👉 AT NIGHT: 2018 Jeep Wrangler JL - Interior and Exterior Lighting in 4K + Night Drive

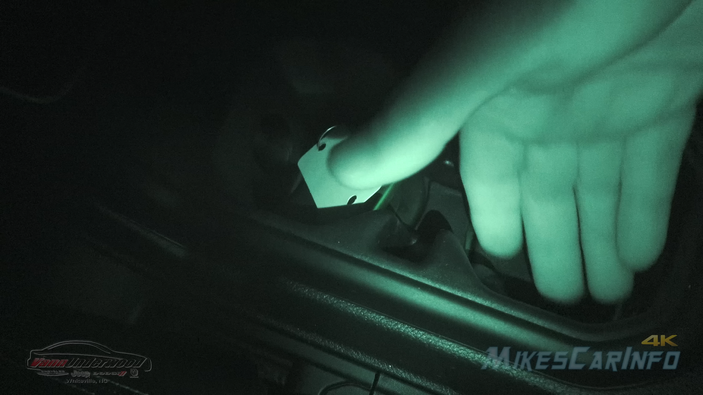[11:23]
So that's where we're at. Let me turn the night vision off, and maybe you can pick up a little bit on that.